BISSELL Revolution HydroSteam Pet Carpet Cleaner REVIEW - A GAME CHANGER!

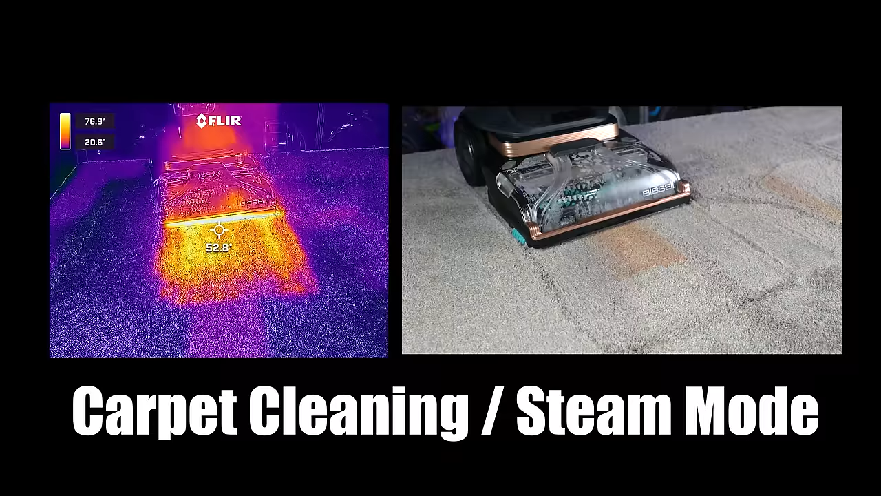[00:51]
and then switch it to Carpet Cleaning and Steam Mode, and use the carpet cleaner as normal.
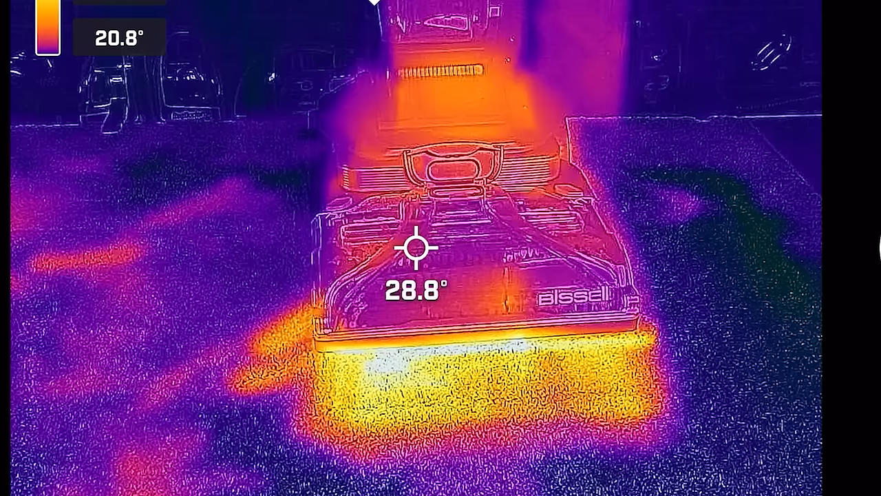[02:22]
Because the Bissell Revolution HydroSteam Pet combines its steam function with the normal washing and scrubbing action, you get hotter water overall, which is kind of a big deal.
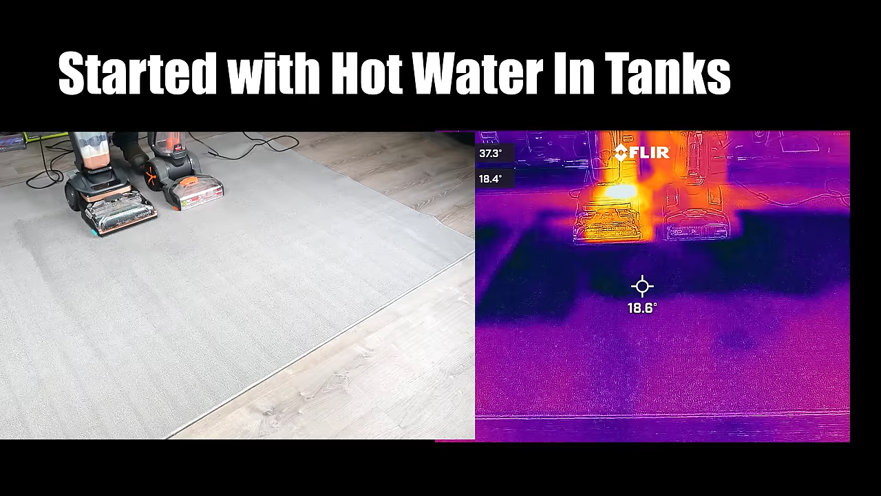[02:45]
But what they mean by that is that they will keep the warm water that you put into the tank warm. None of them, as far as I know, make cold water hot. I won't say it's misleading, but the point is that the Bissell HydroSteam, because of the steam function, does this.
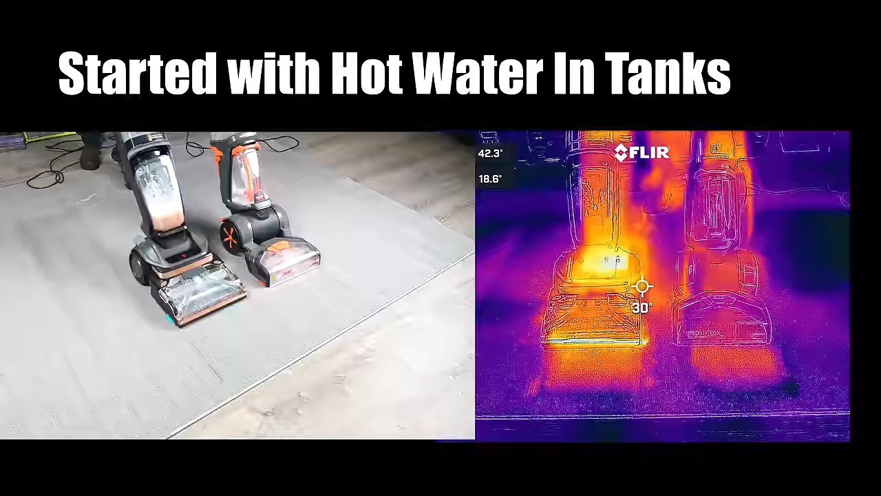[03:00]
In this test, I started with hot water in the tanks, and you can see that the Bissell HydroSteam was clearly hotter than the Bissell 2X Revolution.
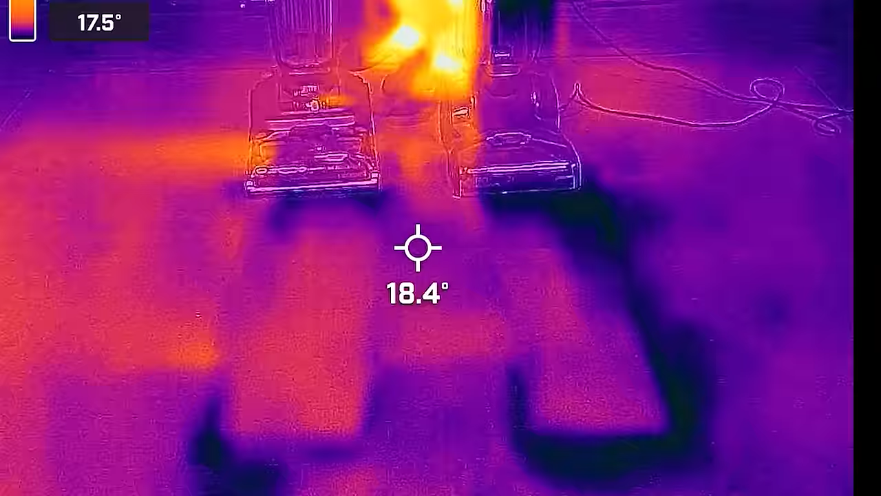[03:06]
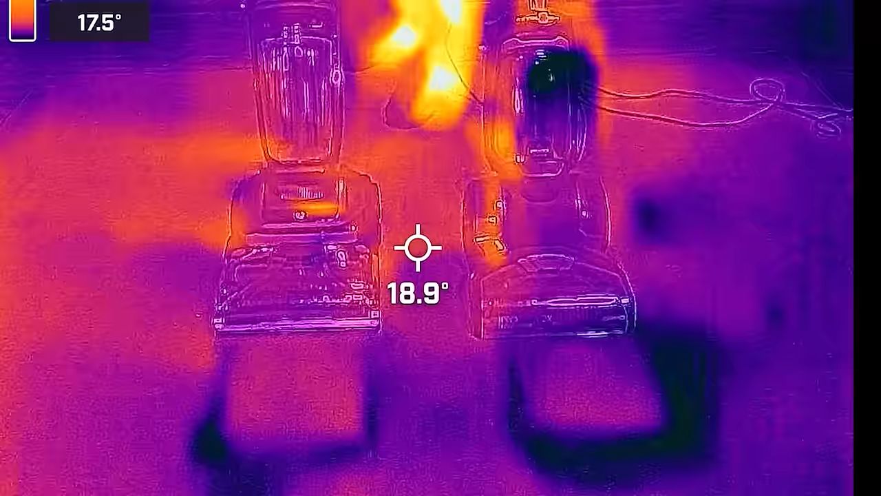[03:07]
But it's even more obvious when I used cold water in both tanks.
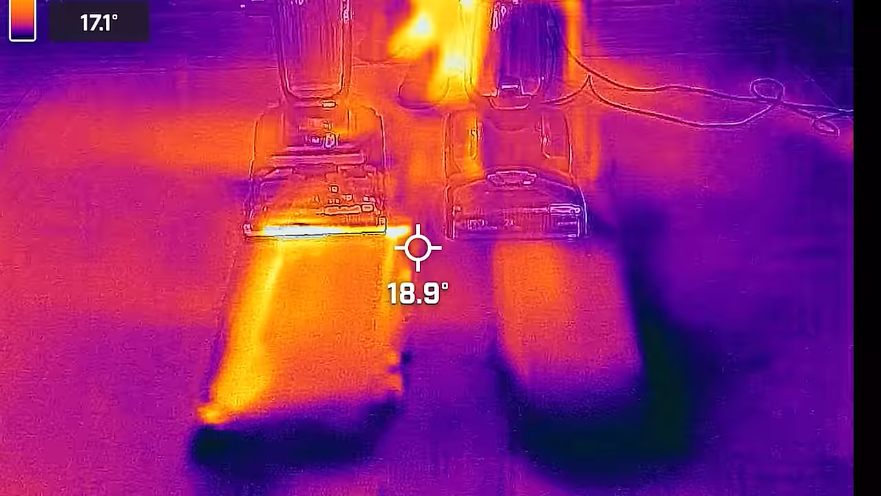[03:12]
You can see that even without the use of the steam pre-treatment, the Bissell HydroSteam is producing much warmer water.
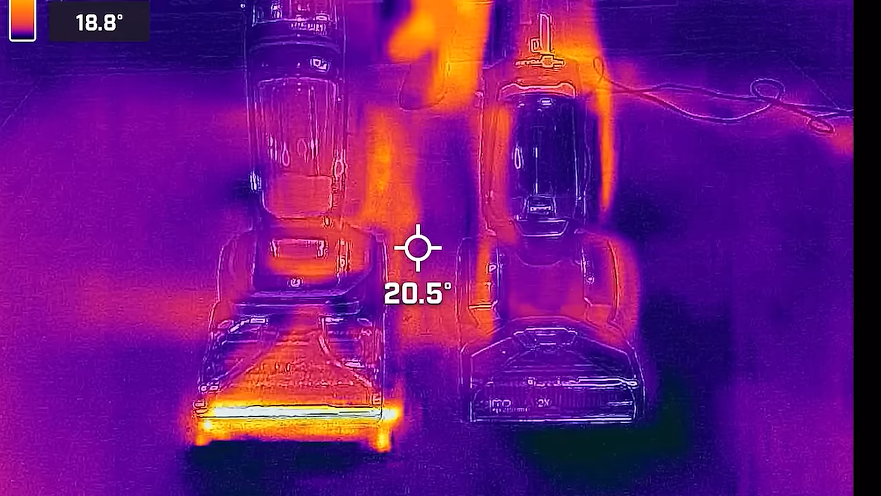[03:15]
So I consider this a big breakthrough for consumer carpet cleaners all by itself. As far as the steam pre-treatment, it works without the brushes spinning.